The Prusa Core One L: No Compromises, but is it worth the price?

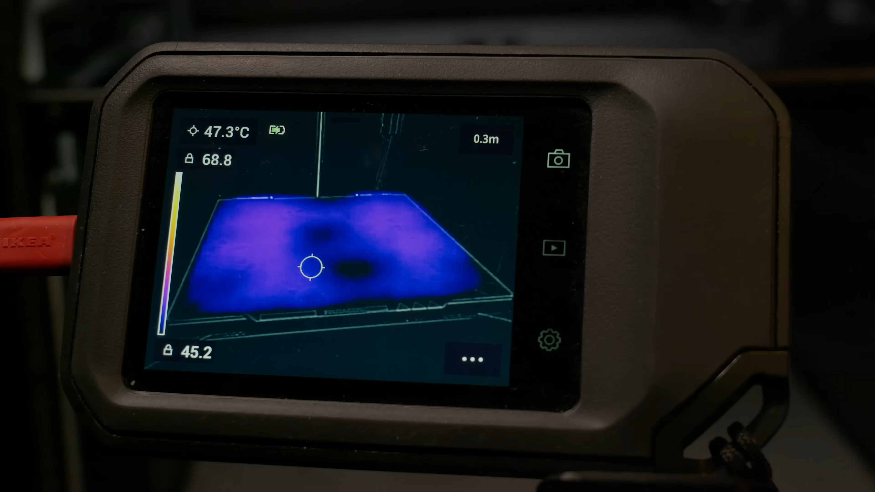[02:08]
On screen: spot 47.3°C
Yes it's a big deal, you're seeing the bed through flur, and if I was feeling productive,
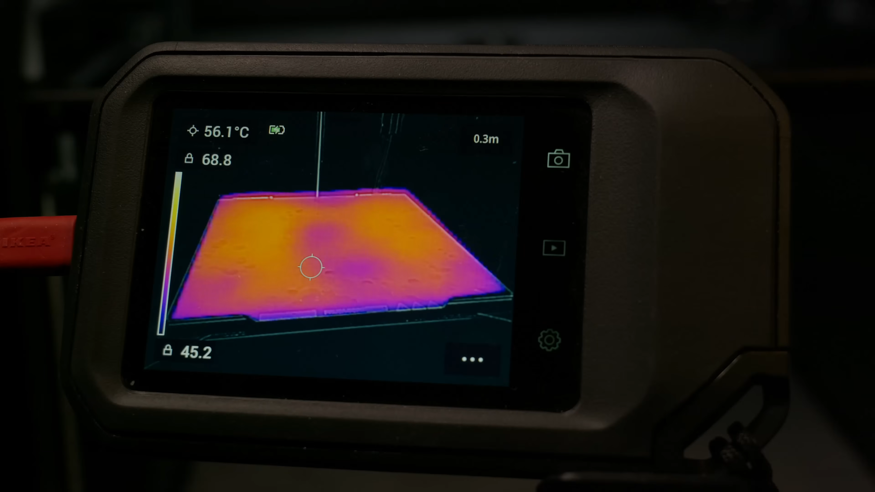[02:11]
On screen: spot 56.1°C
you might be seeing a timelapse of it heating up.